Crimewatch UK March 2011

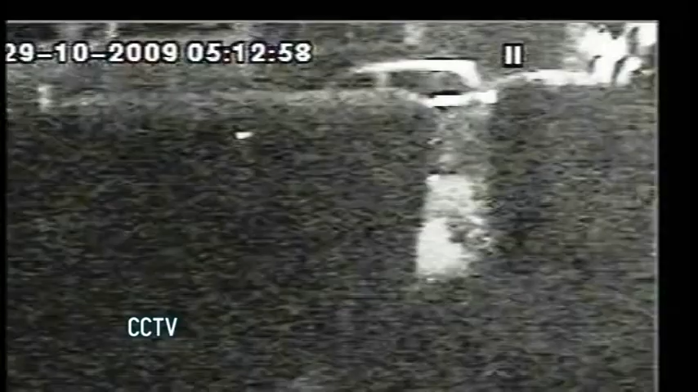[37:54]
I looked at the picture and you could barely make out a blurry image of a vehicle. It meant nothing to me, so we engaged an expert who immediately told us the make and model of the vehicle.